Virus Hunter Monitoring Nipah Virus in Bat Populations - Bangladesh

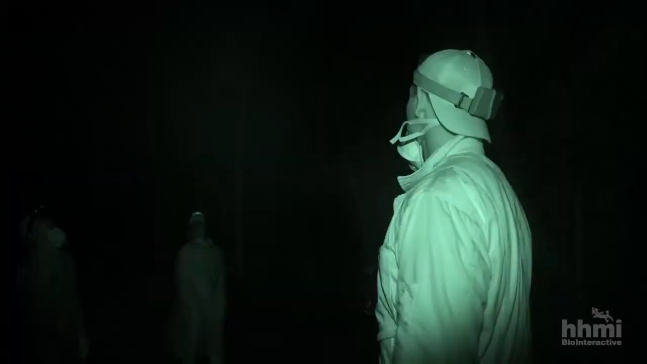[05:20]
Lights out, now we just need some bats.
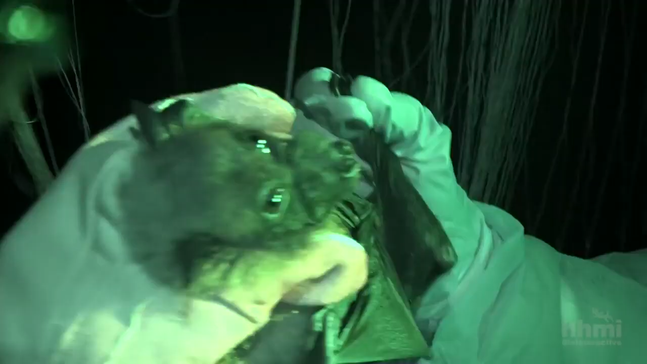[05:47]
Got to be very careful with the wings, they have some delicate bones inside the wings.
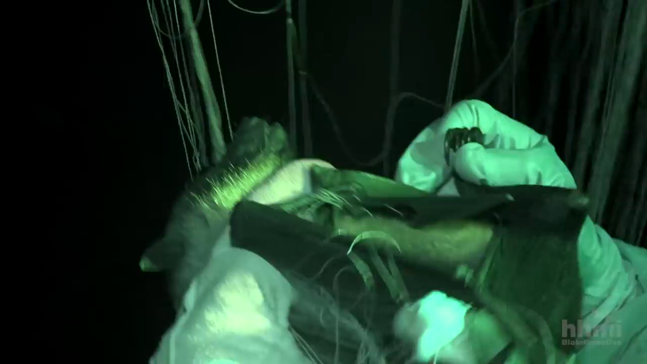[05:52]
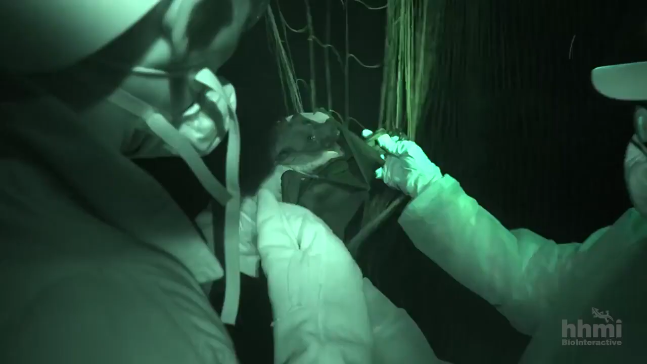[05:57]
Bats are like angular animals, every piece of their anatomy is angular.
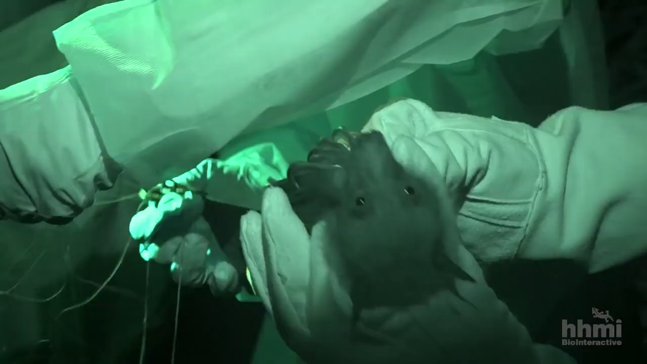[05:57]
It's like having barbs and hooks in every direction.